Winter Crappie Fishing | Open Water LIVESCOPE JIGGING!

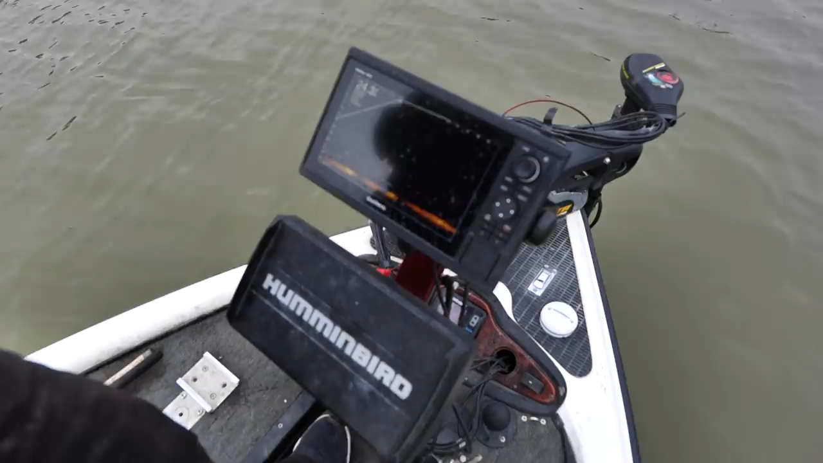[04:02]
right there's what i was talking about so right there that's some black crappie sitting way up high and all these
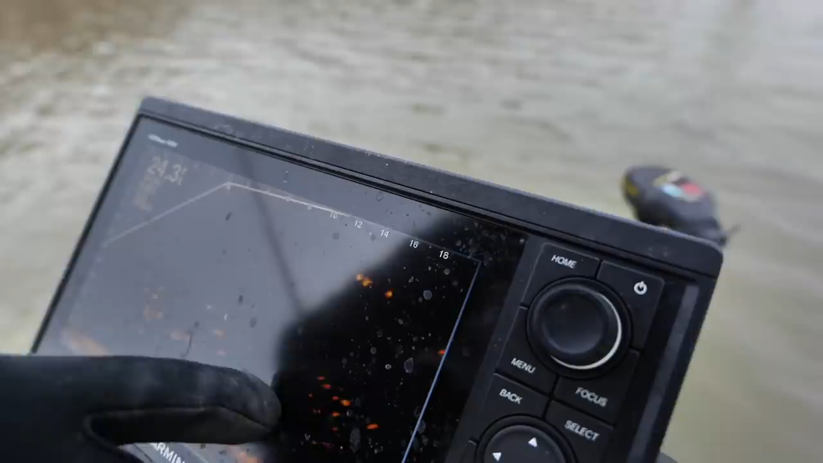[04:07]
ones down here are a smaller white crappie dude you are so dialed
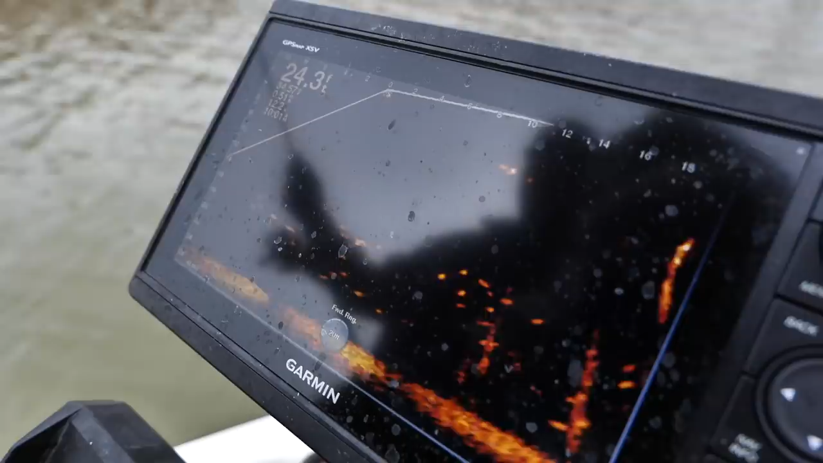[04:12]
so here's some timber over here yep so some are not even close no to the
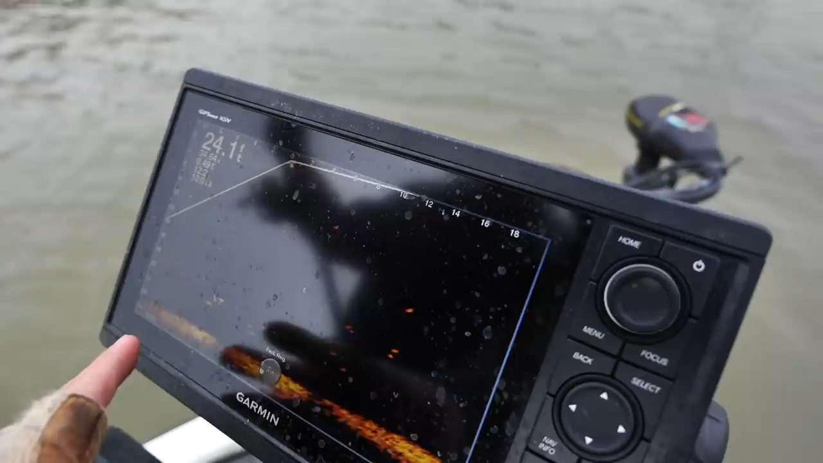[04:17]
timber they're just out sitting in the creek 24 feet of water all these those are all
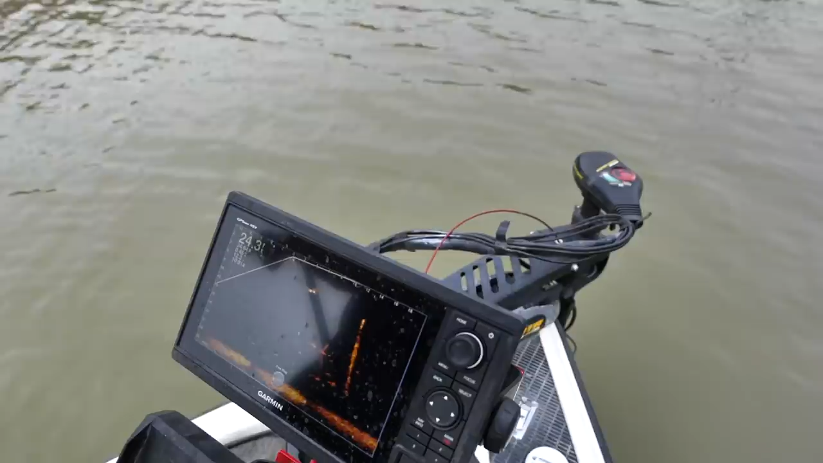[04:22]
little fish not what we're looking for and mostly what you do especially tournament fishing is you're looking for the hog jammers and you're just you know targeting those
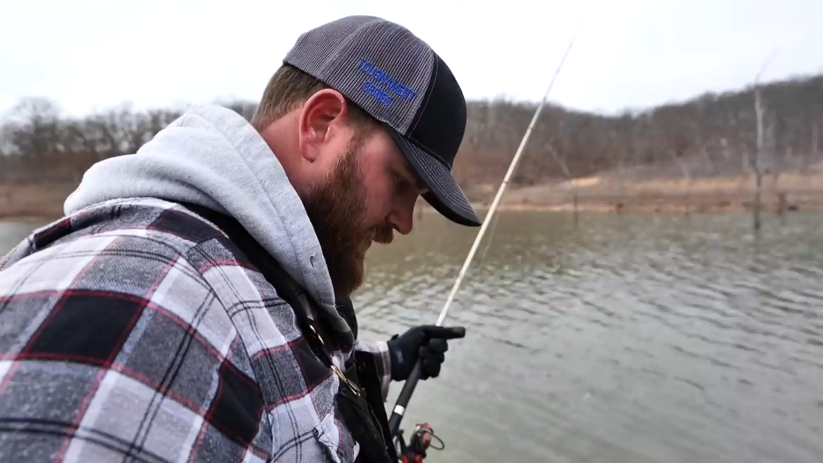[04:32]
fish as you see them yep so like during a tournament i won't my i will never put my bait in the water unless i see what i believe is a big one site fishing via yeah technology it's incredible y'all so i've messed
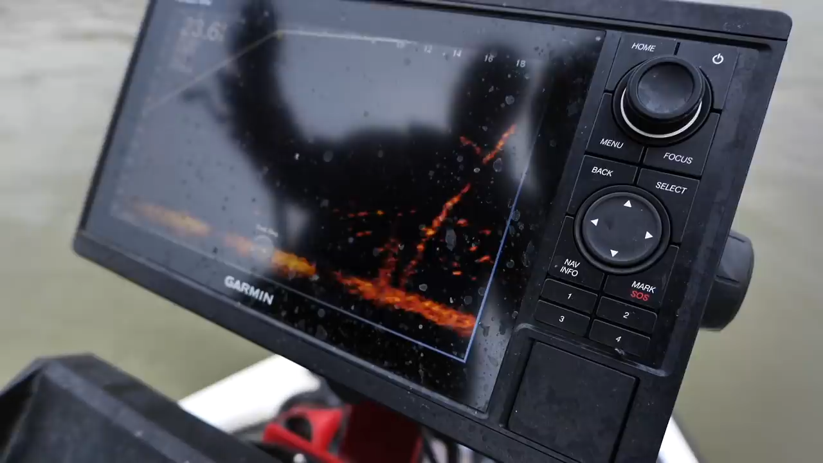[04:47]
around with this i've caught crappie on live scope but uh the way kyler has his set up is he doesn't have his transducer on a mounted pole he does it all with his foot which surprised me when he told
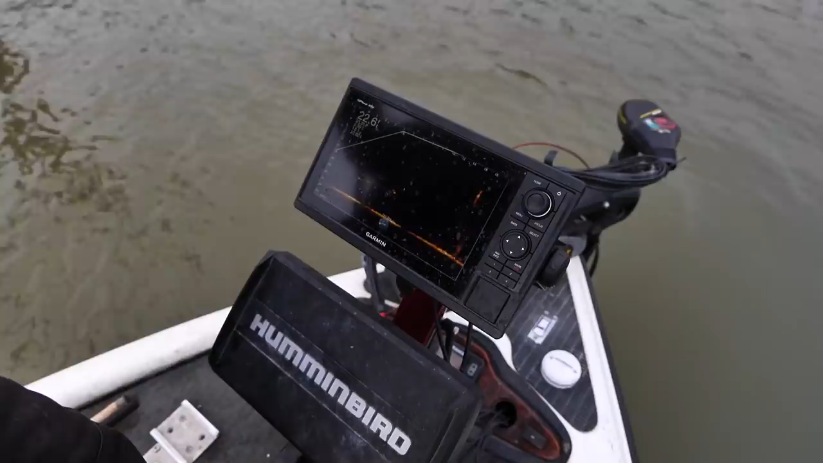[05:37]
there's a better one that seems like there's a lot of crappie oh it's full level like that's all crappie that you're seeing on that screen right now all crappie now most of the feeder creeks you come into this time of year is it going to look like this you'll see a lot of little ones yep every one of them that
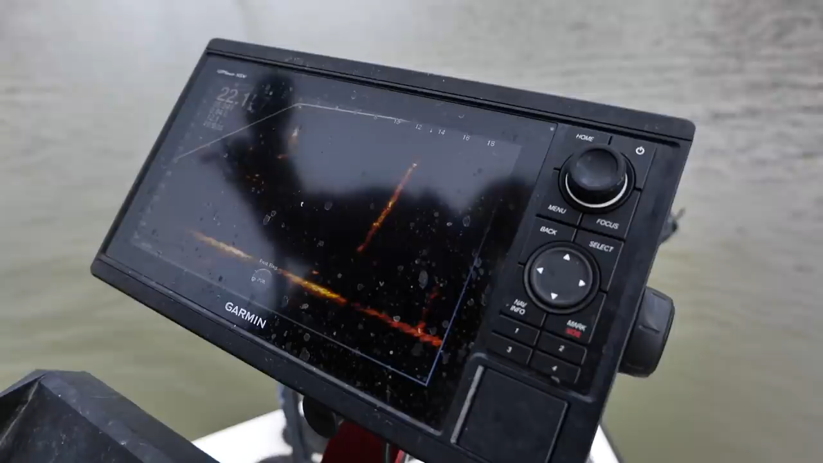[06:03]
that many crappie together i'm dropping at the first yeah you haven't even dropped a jig yet which is impressive starting out with an orange head was plain old white winter white
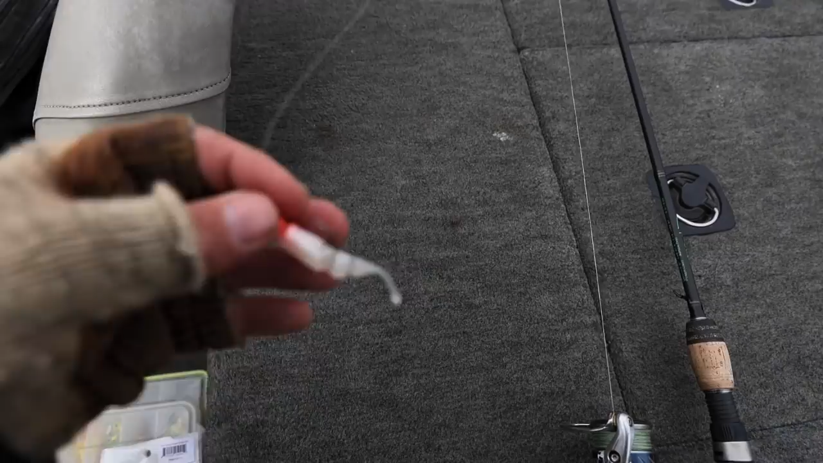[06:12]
that's what i always say mess around with some colors see if we can figure out the dealio it's not a giant but it's a nice fish
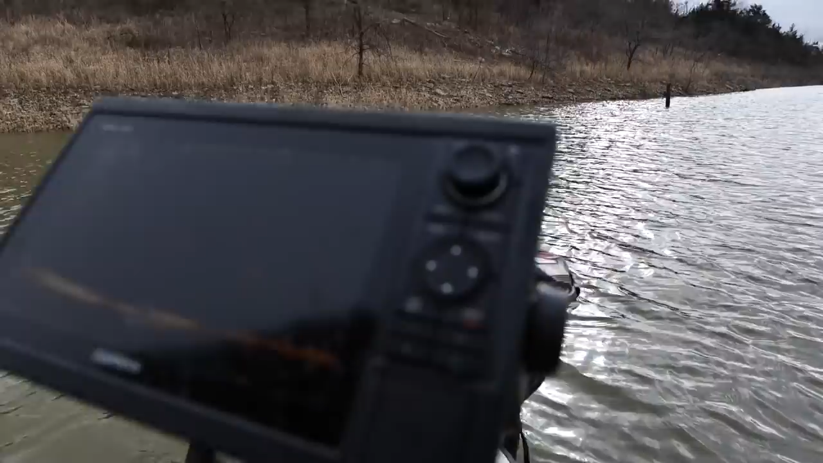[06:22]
oh i see look at that there's jig there he is
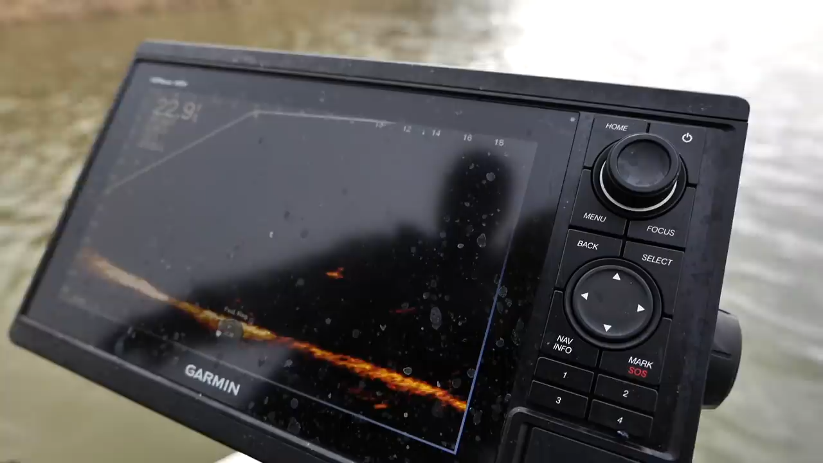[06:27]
look at that a little noggin noggin knock dude that's a good profile on that baby it's all in the settings
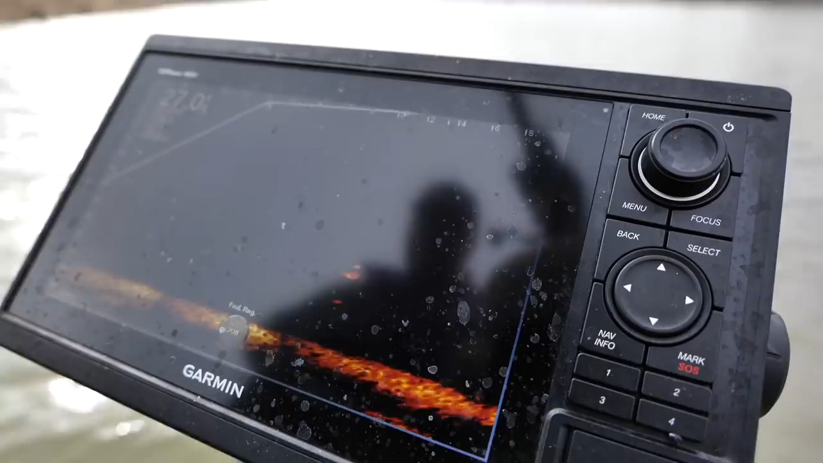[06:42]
come on give it a give it a bye
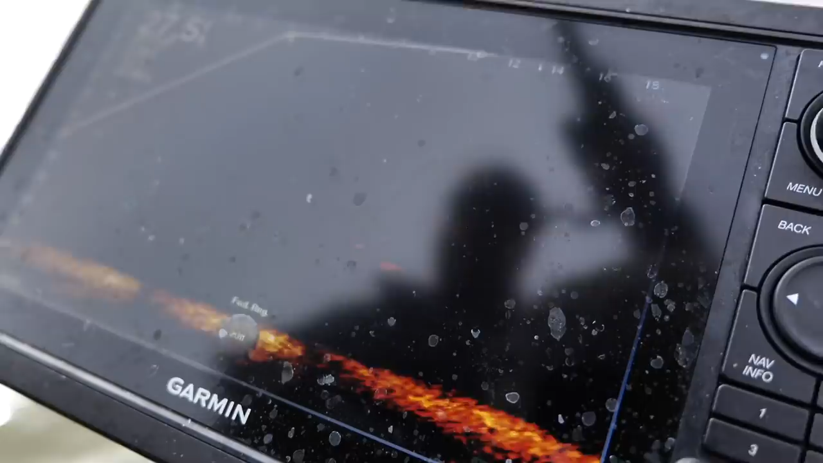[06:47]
dude just just locked like leave me alone bud that's how those hammers are huh oh yeah
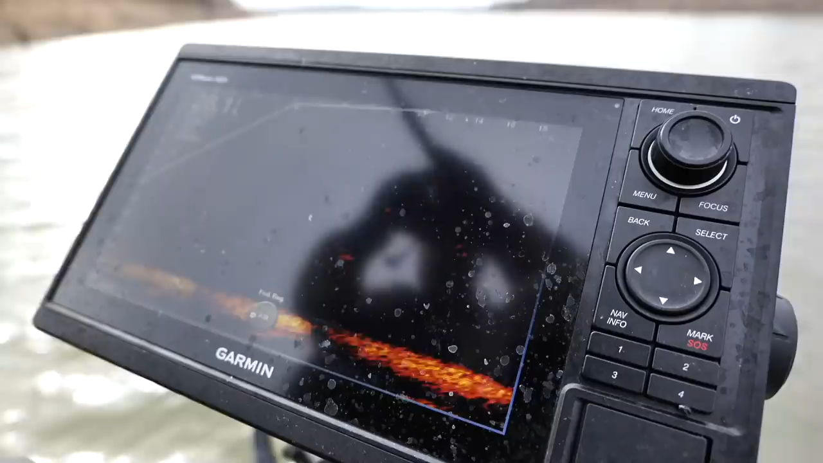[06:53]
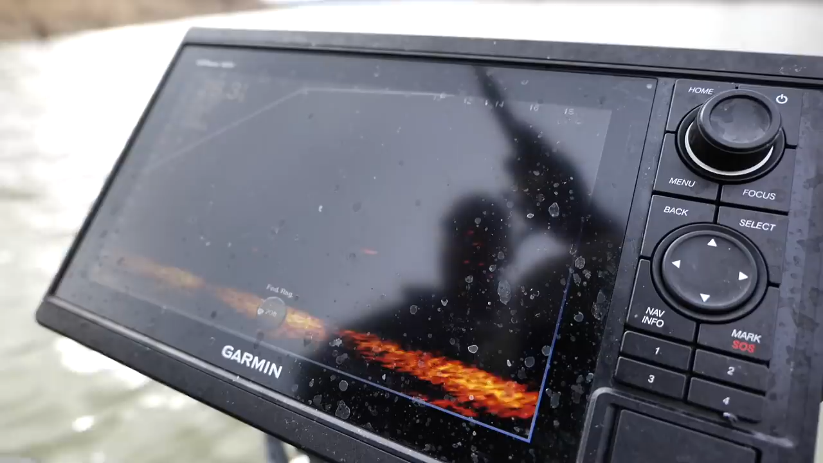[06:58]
there she took off yeah to see the old swim yep how about the um the white the big quarter ounce